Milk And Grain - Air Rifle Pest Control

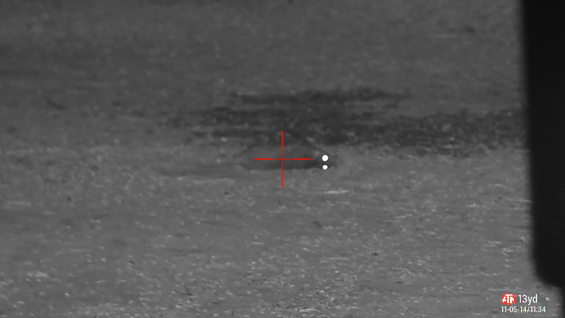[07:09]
contemplate the second shot give it a second no proper dead
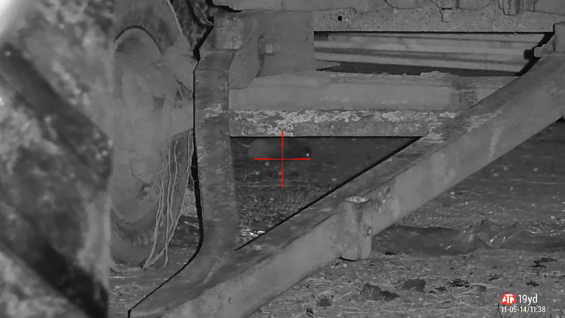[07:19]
i have a final pan around in here before i bugger
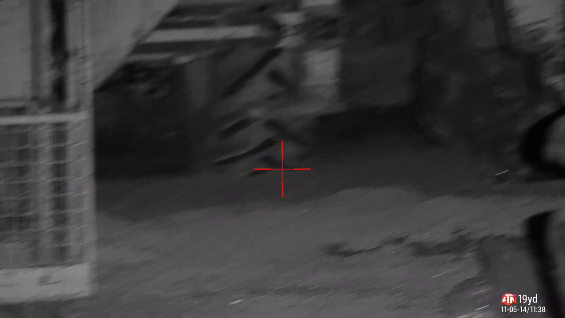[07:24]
off outside what's that i thought i saw an eye under there but
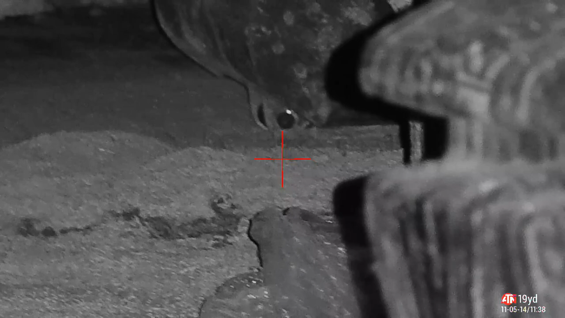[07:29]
it's the steel on the on the bucket
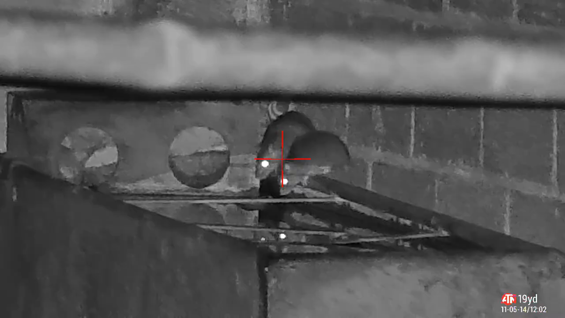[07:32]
outside the kettle barn spot
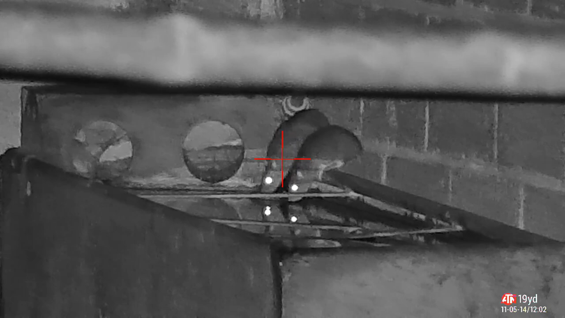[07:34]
these two having a drink now take the shot on the first one hit him high body shot take a shot in the second one which i haven't included but it goes over the top and the same happens here and you'll see in slow motion what i'm talking about
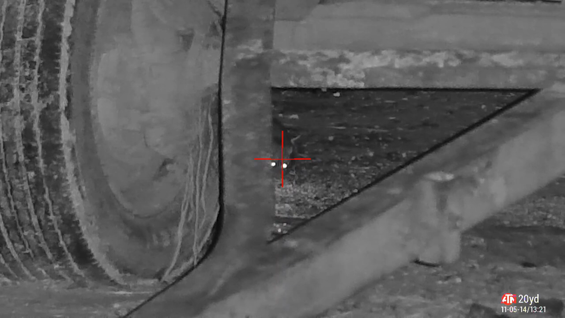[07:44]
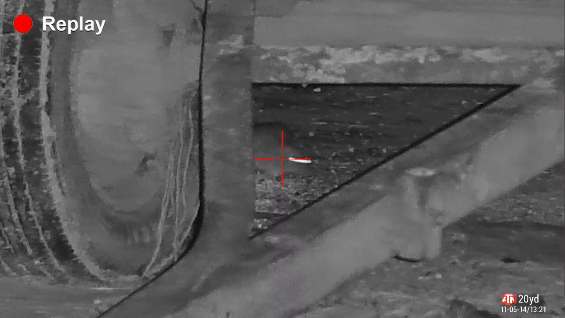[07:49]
straight over the top he's like sod this for gamer soldiers i'm off
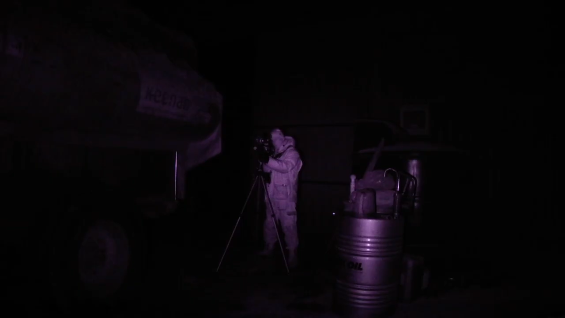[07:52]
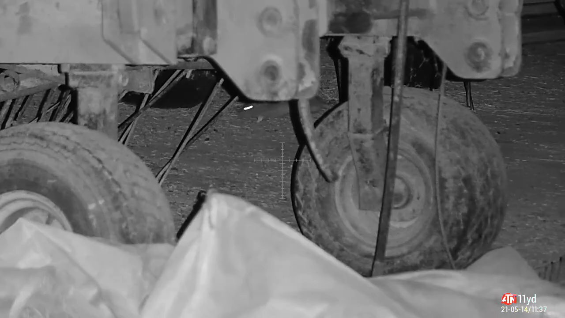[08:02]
that was the end of that session this is a new session same farm same barn same rake what the hell
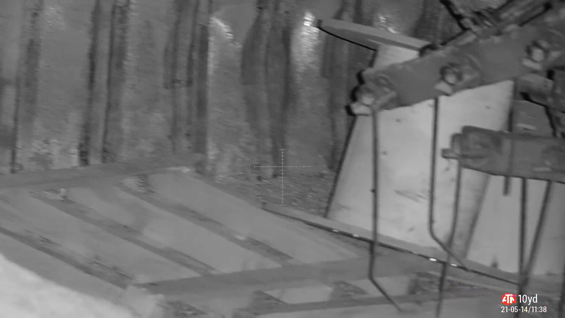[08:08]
there's no food under there there's piles of grain seed feed everywhere but they play under here all night
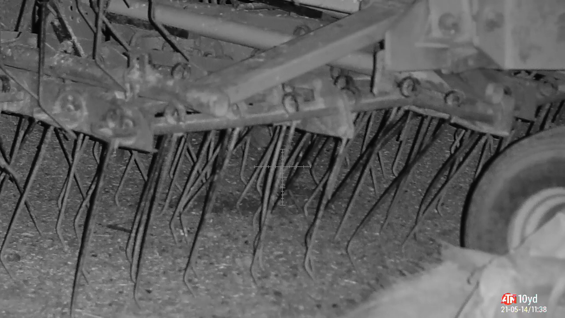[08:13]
it's almost like they know how difficult it is to get a good shot through there however i do it high body shot and he bolts off to the left